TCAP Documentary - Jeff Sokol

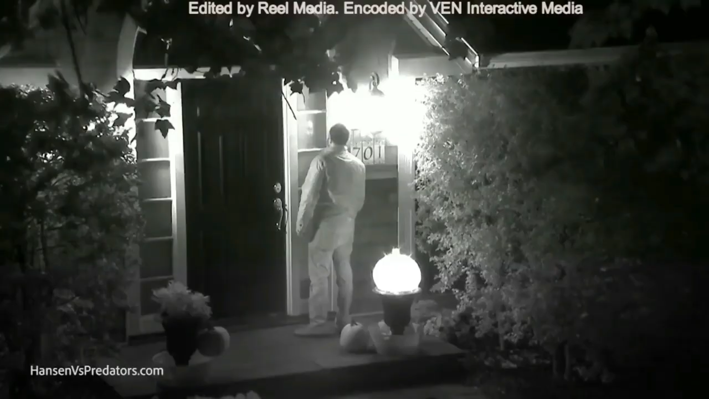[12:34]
On the day of the sting, Jeff drove 3 hours from his home in Boston to the Sting House in Fairfield,
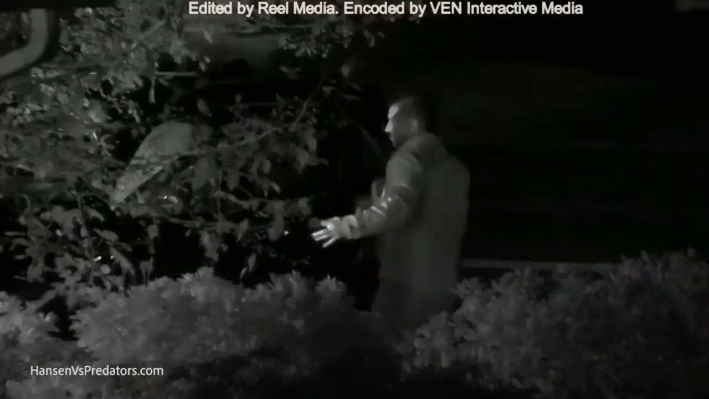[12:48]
In the episode, Jeff arrives in the dead of night, despite the fact that he actually intended to arrive during the late afternoon.